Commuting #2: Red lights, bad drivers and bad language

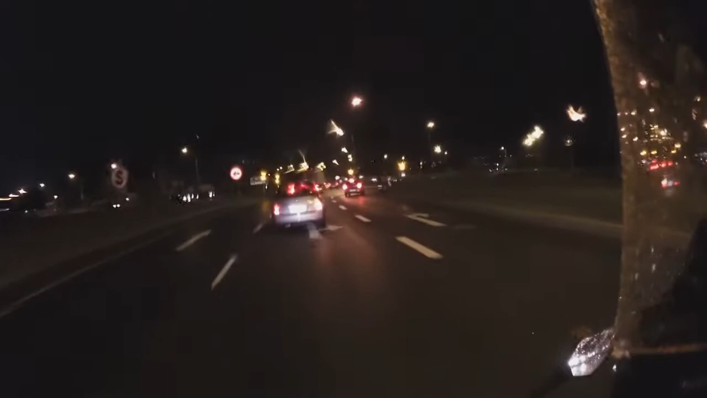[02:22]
Oh, come on. Come on. Check out that fucking asshole. Yeah, yeah. Squeak away. Squeak away. Okay. Okay.